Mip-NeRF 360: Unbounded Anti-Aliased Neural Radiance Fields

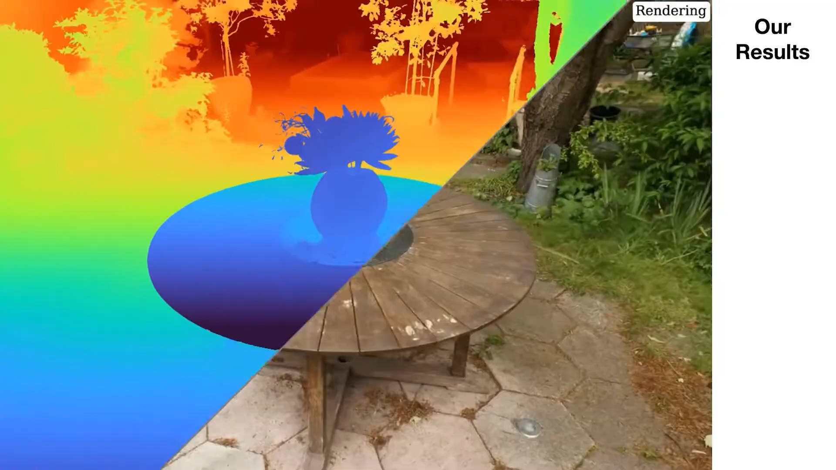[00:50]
And here's another rendering from our model on a different scene from our data set.
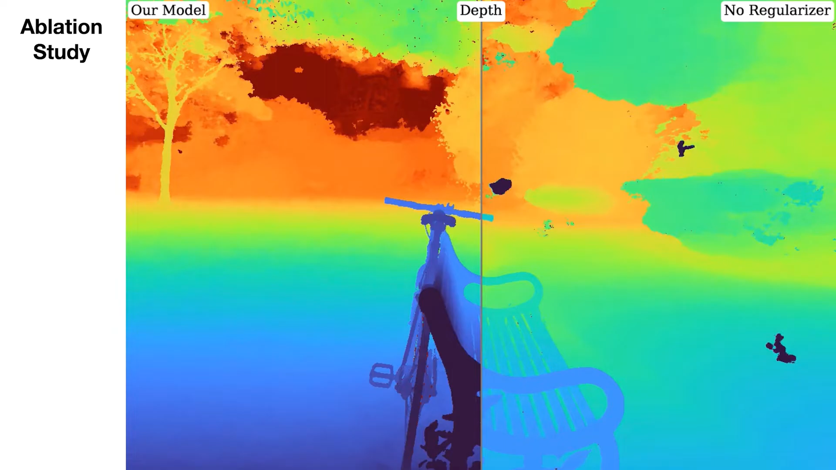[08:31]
Here we're comparing our model against three of the baselines used in the paper. First we'll compare against MIPNERF where we've scaled Euclidean space down to deal with MIPNERF's requirement of a bounded coordinate space.
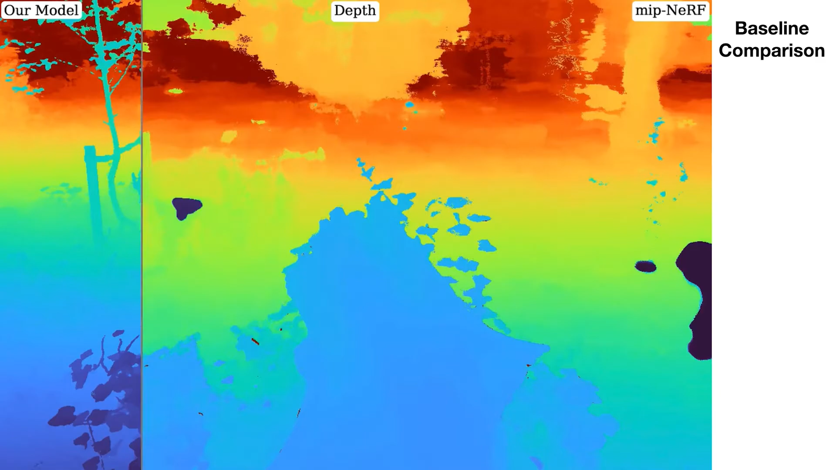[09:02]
Next we compare against Nerf++ which is a Nerf variant that is specifically designed to handle these unbounded scenes.
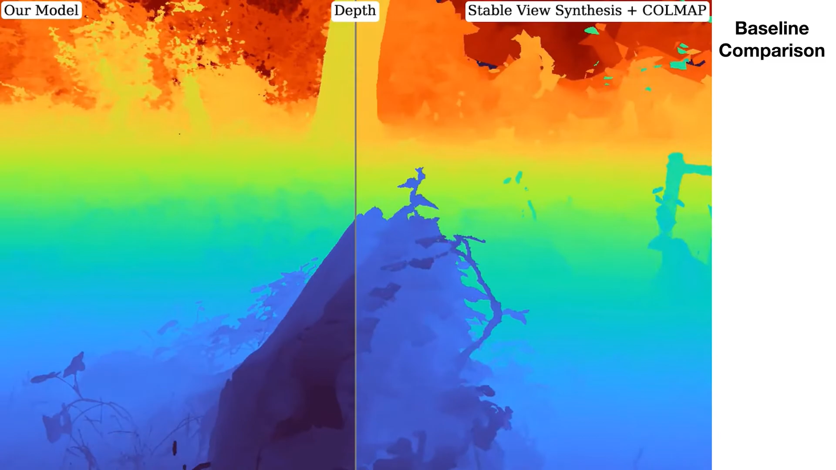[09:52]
by CALMAP which you can see here and that geometry can sometimes be accurate.
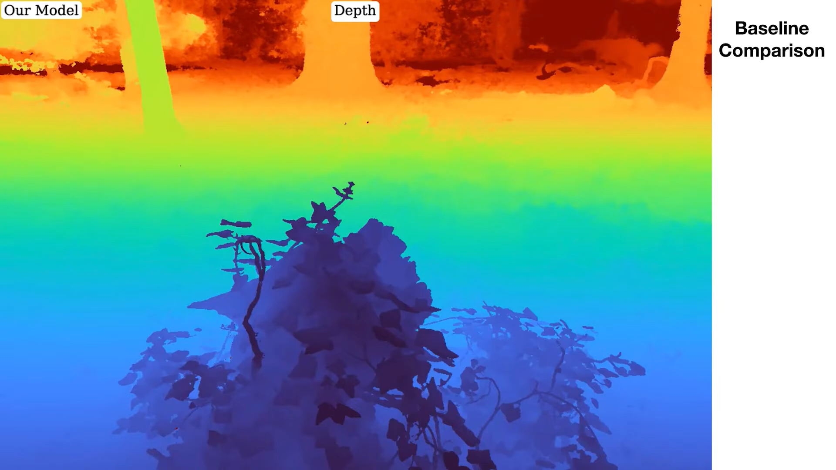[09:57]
Our model doesn't require any geometry as input and produces more realistic depth maps than CALMAP.
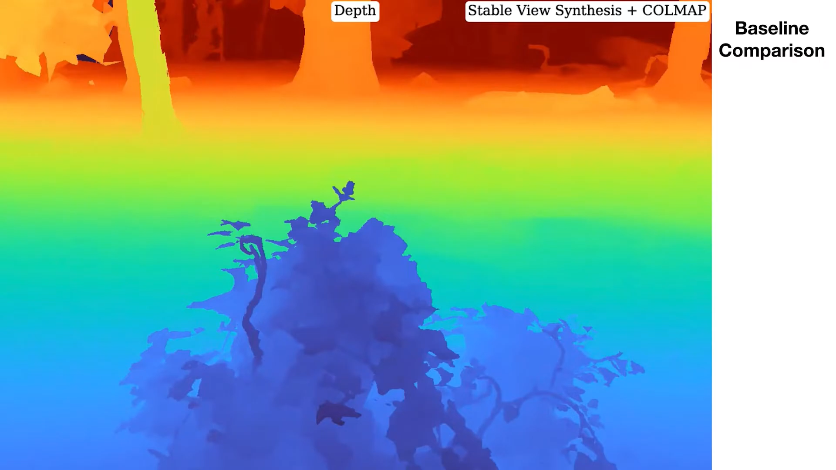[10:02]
Here we're comparing against those same three baselines on a different scene from our dataset.